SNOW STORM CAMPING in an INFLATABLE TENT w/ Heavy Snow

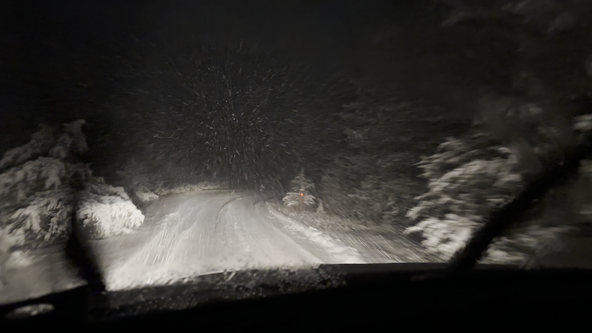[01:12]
Oh, yeah, actually, maybe it has. Somebody plowed, like, that's good. Just a bear right away. Bro, it's getting sketchy out, dude.